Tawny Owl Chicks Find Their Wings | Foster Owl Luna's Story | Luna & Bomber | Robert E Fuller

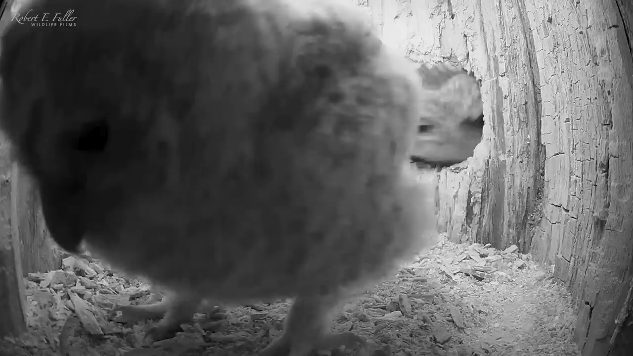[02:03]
And it's charming to hear them clack their beats in greeting.
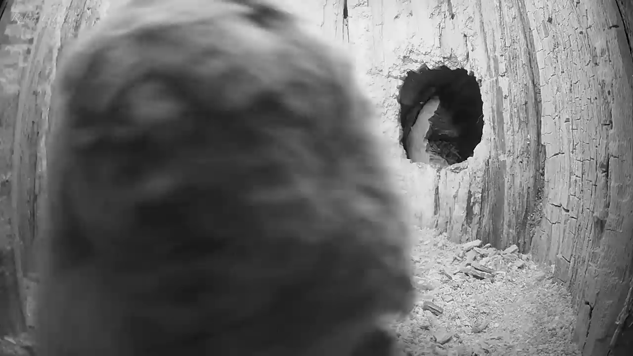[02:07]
Luna takes flight in search of the chick's next meal.
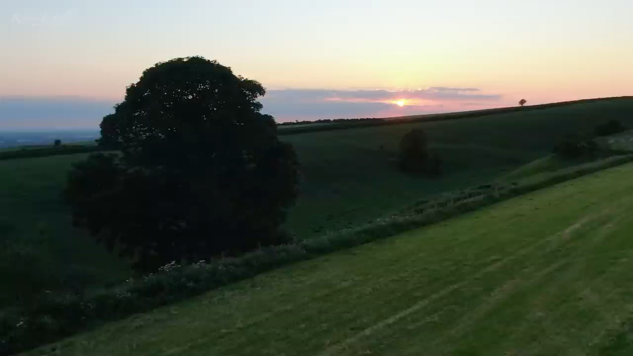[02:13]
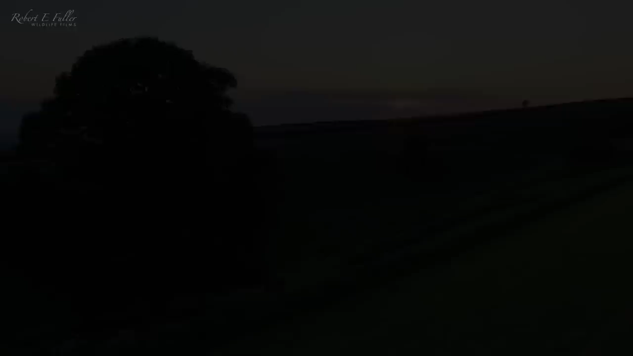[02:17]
She's soon back with food, but she's not the only one. Her mate Bommer has turned up too. They've both bought food for the owlets, but Luna barges through.
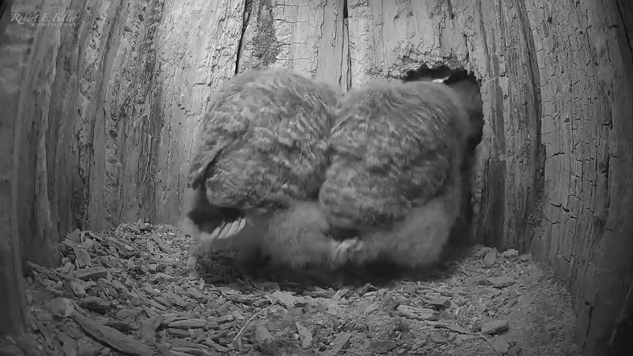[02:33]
She's determined to feed them first. Bommer patiently waits his turn. And as Luna enters to feed the chicks, Bommer drops off his catch. After a tough start in life, it's wonderful to see the owlet's been cared for so well. And when Luna's finished feeding, Bommer soon returns to spend some time with the chicks.
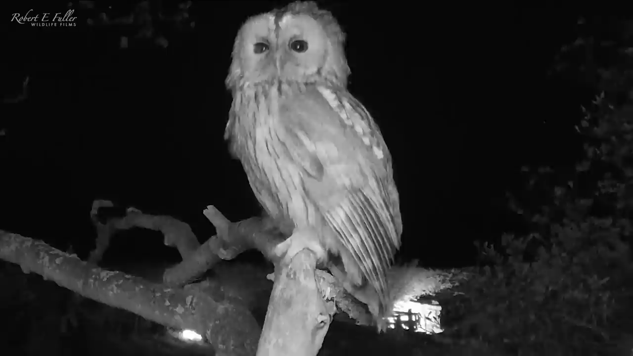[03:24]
This tourney owl relationship is just fascinating to watch.
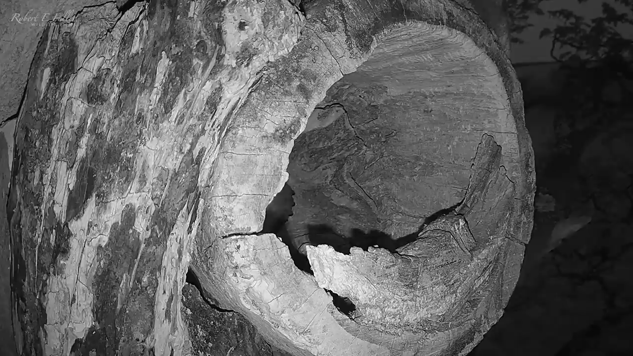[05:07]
But dusk doesn't stay inside for long.
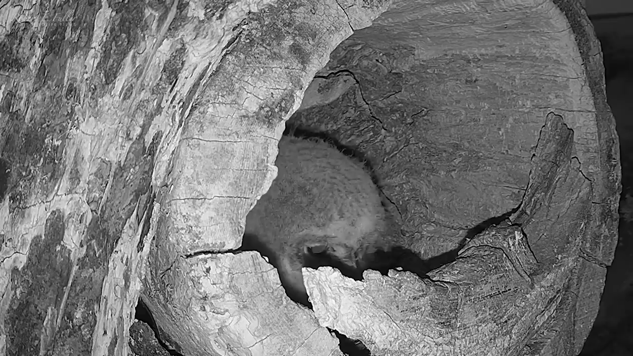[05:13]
The next day is growing in confidence, clinging to the edge of the nest.
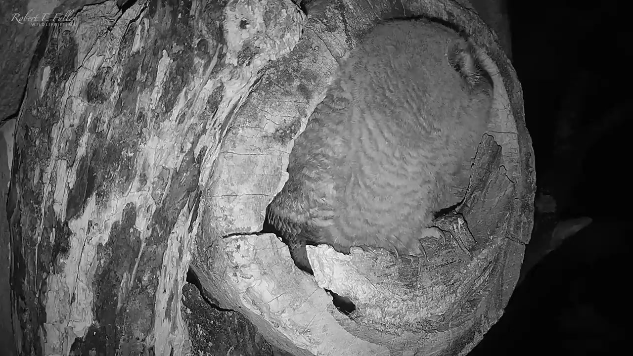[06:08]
And soon Dawn is looking more assured.